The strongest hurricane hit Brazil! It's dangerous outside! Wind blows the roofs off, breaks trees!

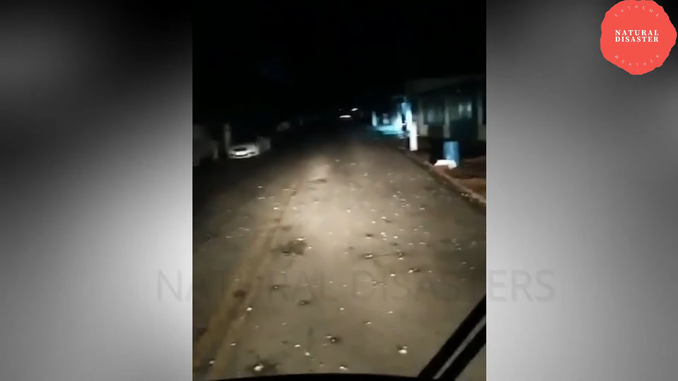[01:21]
Gente, Jerônimo Monteiro agora, minha Nossa Senhora. Olha isso aí. Olha isso aí, granizo, meu Deus do céu, gente. Olha aí.